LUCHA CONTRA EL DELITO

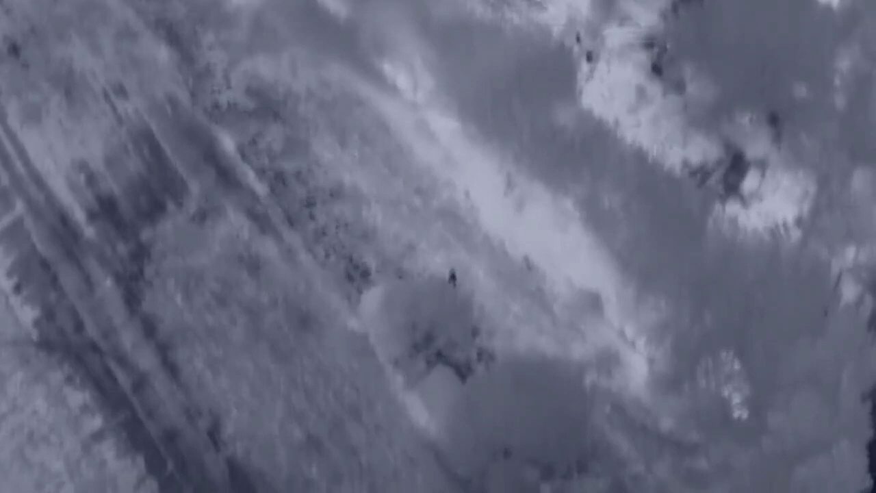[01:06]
Son drones de alta tecnología, lo que nos permite tener visualizaciones en vivo y aparte de ello con la utilización de cámaras térmicas,